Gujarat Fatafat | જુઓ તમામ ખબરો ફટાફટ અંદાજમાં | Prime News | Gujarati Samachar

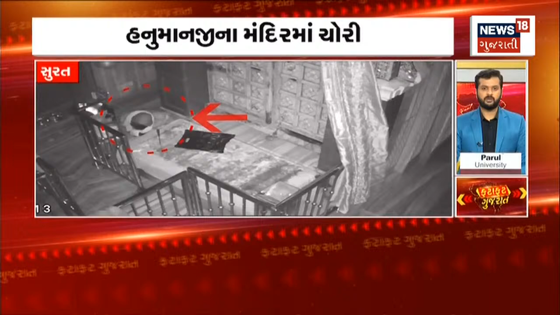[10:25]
मंदिर में दानपेटी और चांदी मुकुट की चोरी। चोरी दृश्य सीसीटीवी में कैद। परोढ़ीए 4 कलाके थी चोरी।